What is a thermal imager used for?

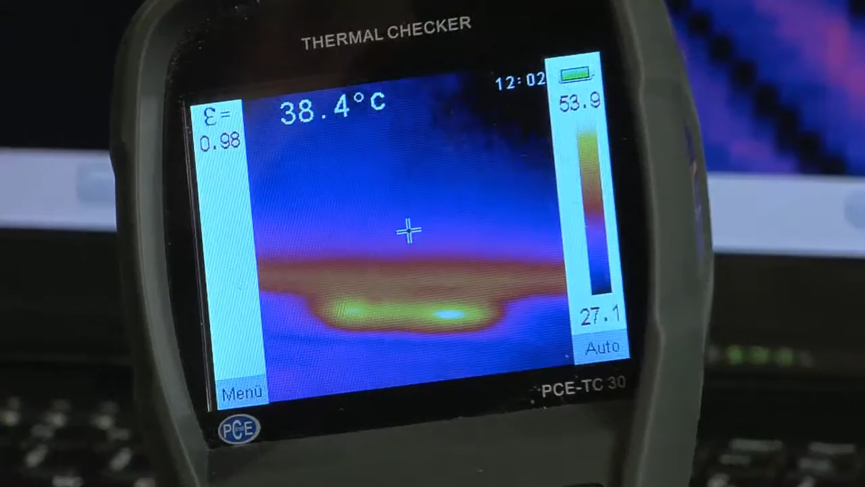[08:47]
On screen: spot 38.4°C
And as you can see, the front of the keyboard, there where the cursor block is, there the temperature is at its highest.
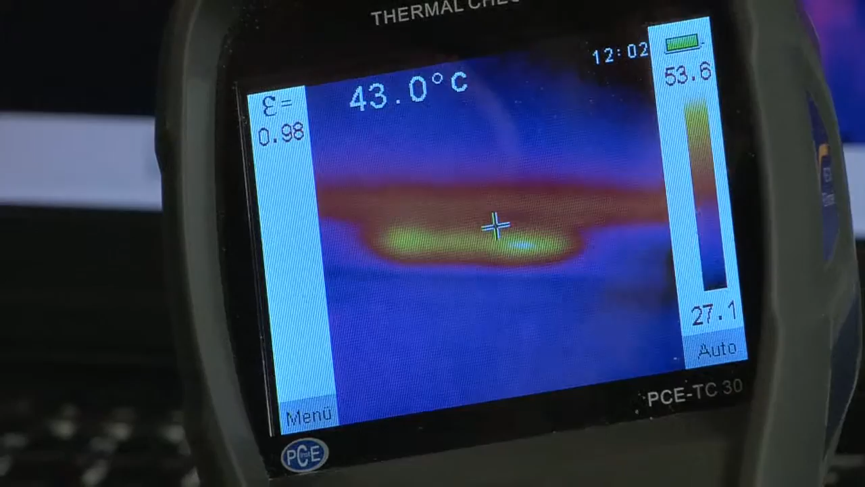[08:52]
On screen: spot 43.0°C
Why? You've got no idea. It is over 50 degrees Celsius. It was shortly 52, 53. Well, that is interesting.
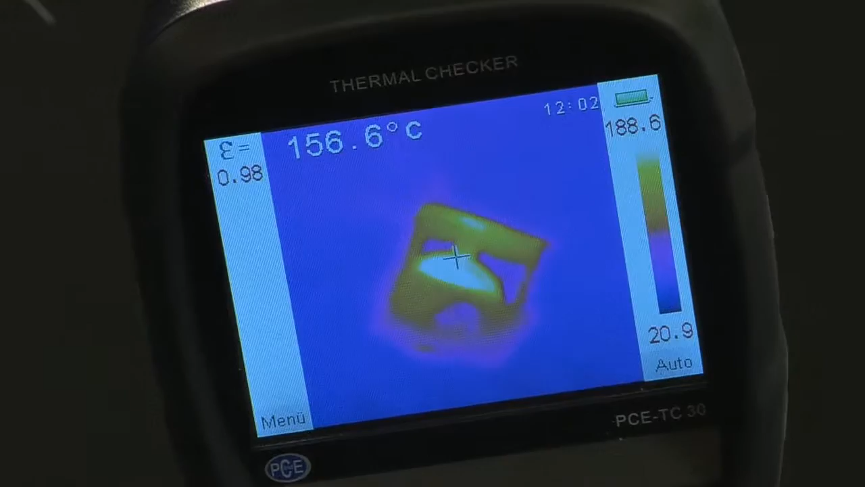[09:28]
On screen: spot 156.6°C
If I didn't shake so much, we could see it better. But anyway, at least 180 degrees Celsius.
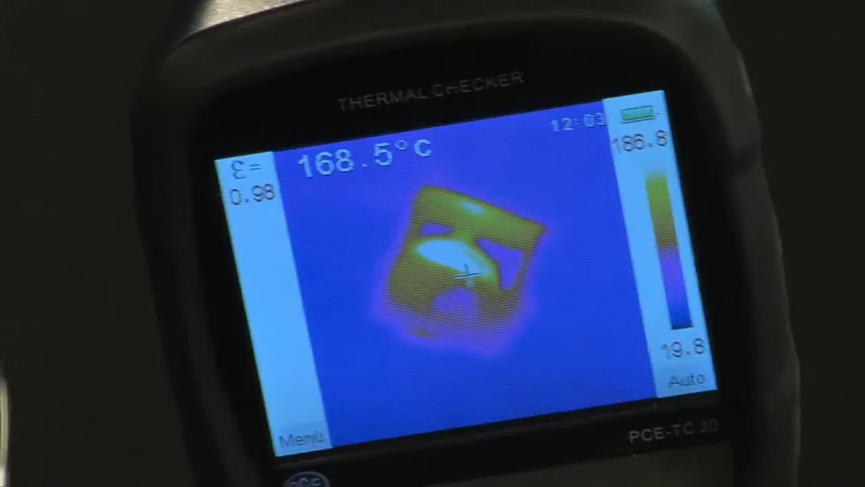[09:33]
On screen: spot 168.5°C
And the flaps around it are much cooler.
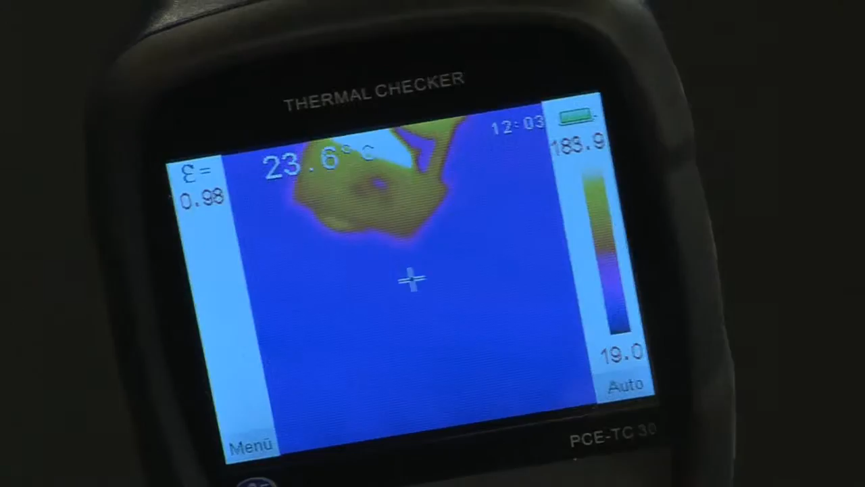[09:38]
On screen: spot 23.6°C
But when I go onto it, you should not touch them. I just hit, they get a slap.
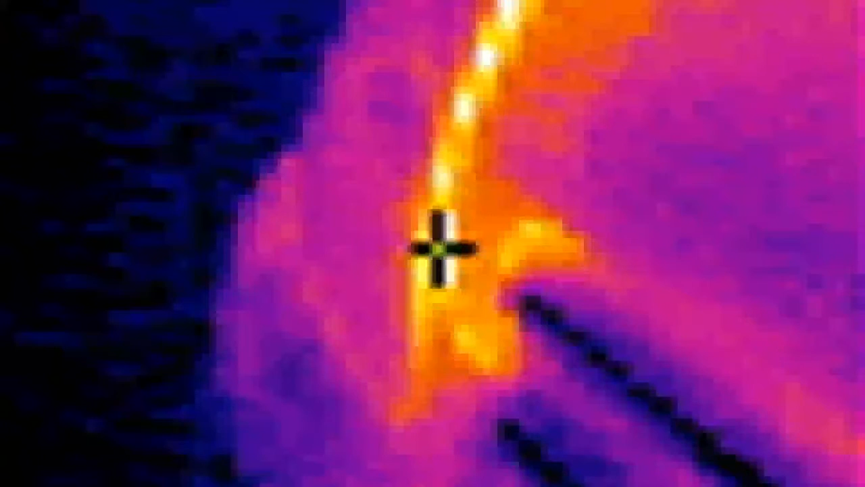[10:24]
And there, where you can see the cross, is the gap between the wing and the radiator grill. And as you can see, heat is coming out. There is about a quarter of an hour after I parked it and the heat is still coming off it. That means it isn't very tight. But a car is left at that. So a very easy to use complex device from the technology and a tool that really should not fail anywhere.
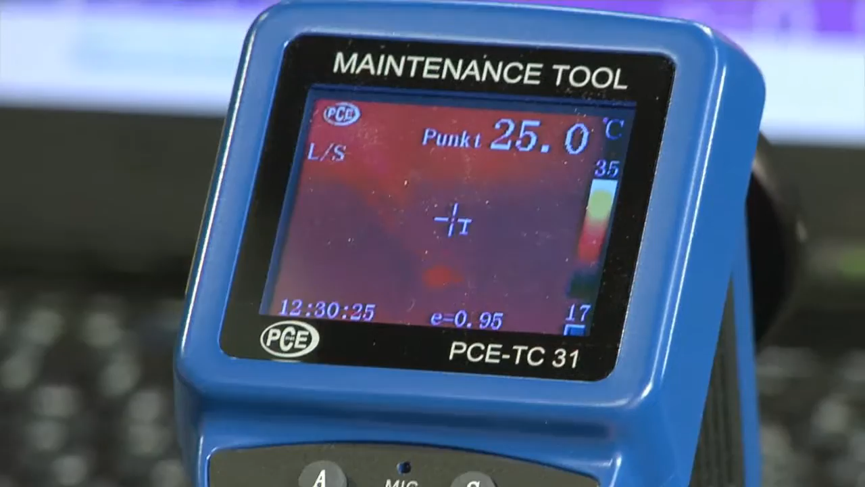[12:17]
On screen: spot 25.0°C
If you have taken the lid off, the lens. Then you can go through the menus. It is all self-explained, simply very professional.
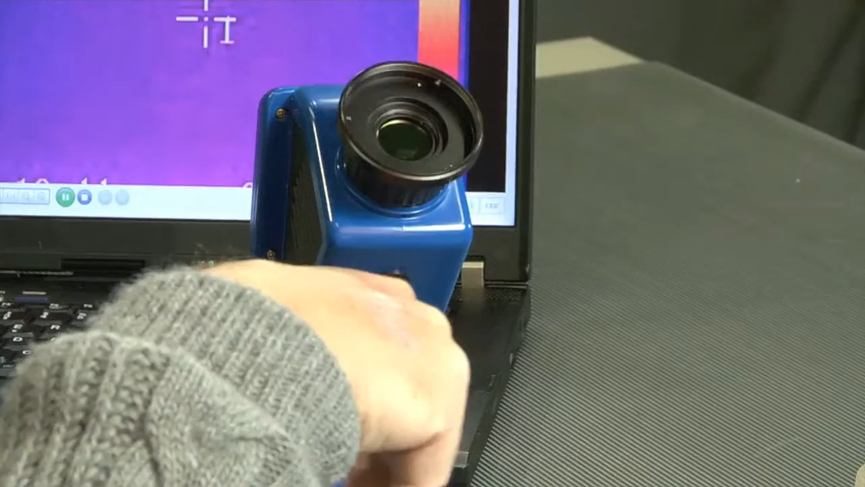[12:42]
And when I look here at the back, an LC display, high resolution color display naturally.
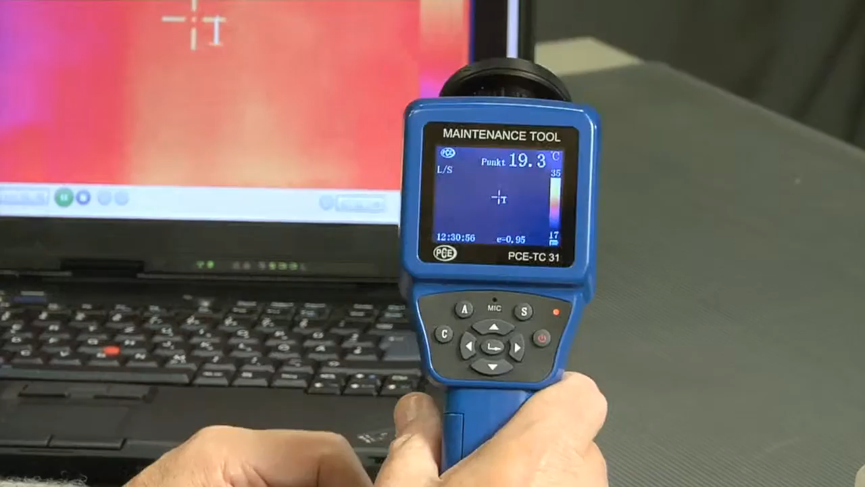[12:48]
On screen: spot 19.3°C
And on this I can see all parameters and read them.
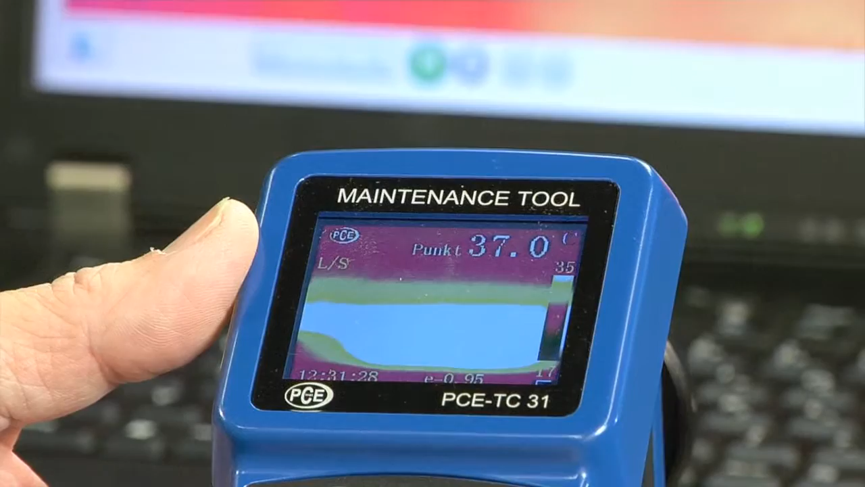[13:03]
On screen: spot 37.0°C
When I look around the room, even there we have different temperatures.
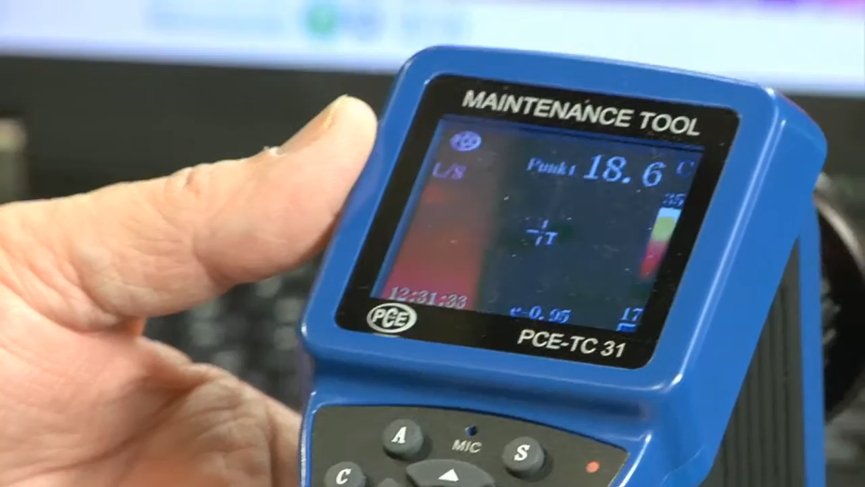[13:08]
On screen: spot 18.6°C
Or onto a little spotlight. There, as you can see, we have a relative high temperature.
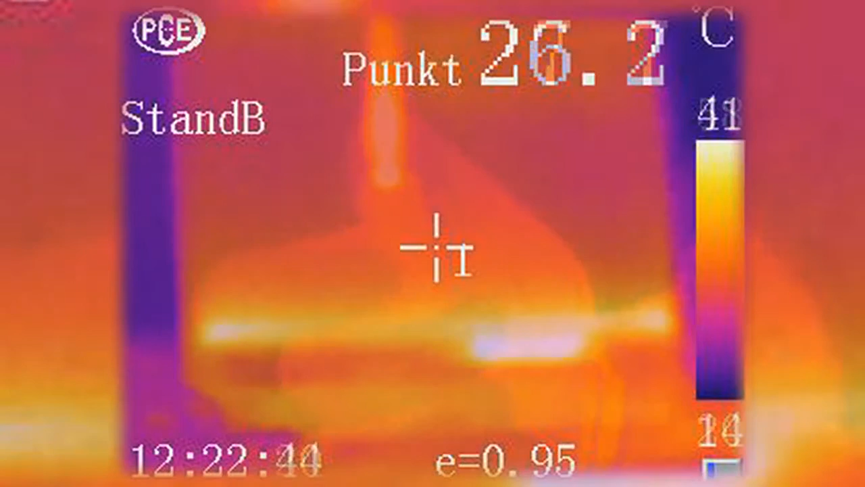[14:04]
On screen: spot 26.2°C, scale top 41°C
And here my keyboard again, which astonishingly lets out a lot of heat.
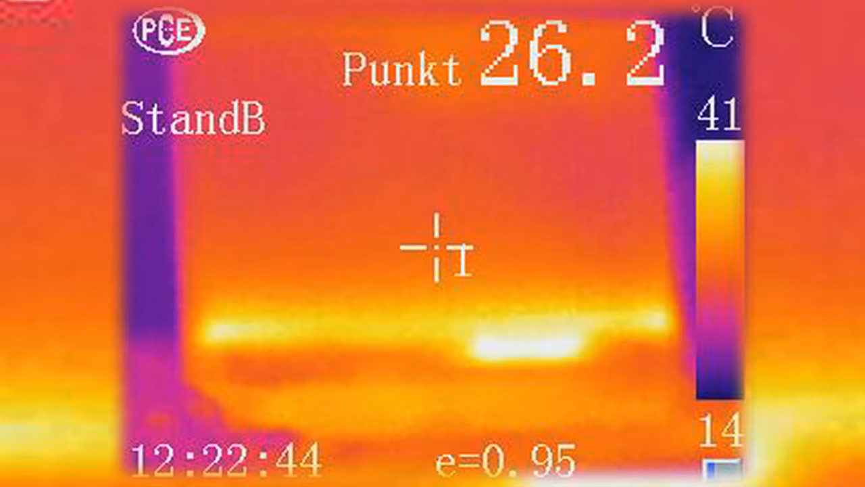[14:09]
On screen: spot 26.2°C, scale top 41°C, scale bottom 14°C
Itself is not very warm, but the air which comes out is very light. For example, some sort of power supply, the plug socket.
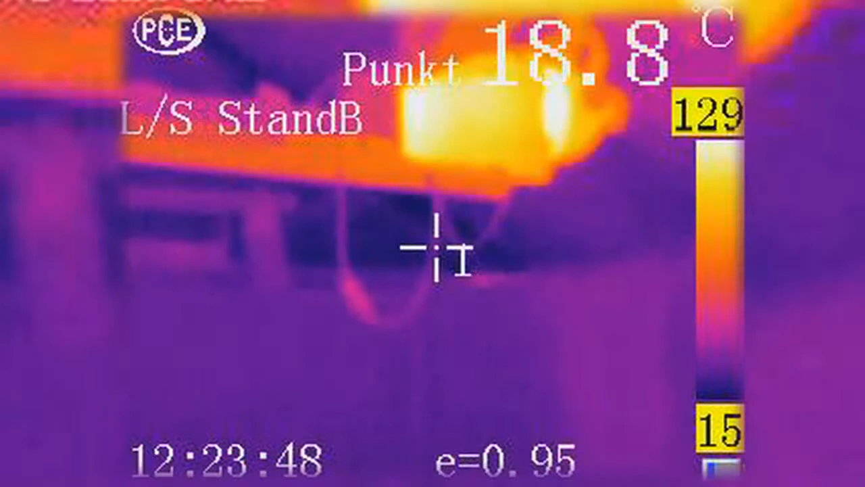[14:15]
On screen: spot 18.8°C
Not even people.
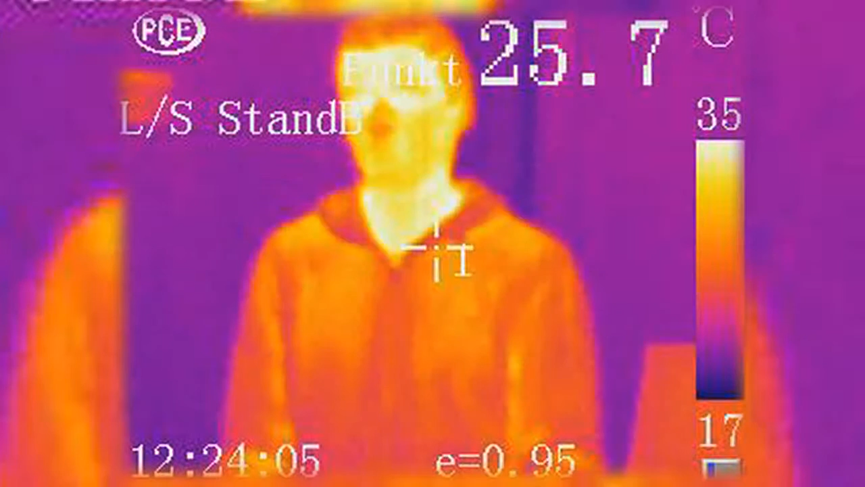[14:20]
On screen: spot 25.7°C
And now you can see that you can't look through the clothes. Only the bare skin you can see. And that is right so. So, a measuring device of the top class.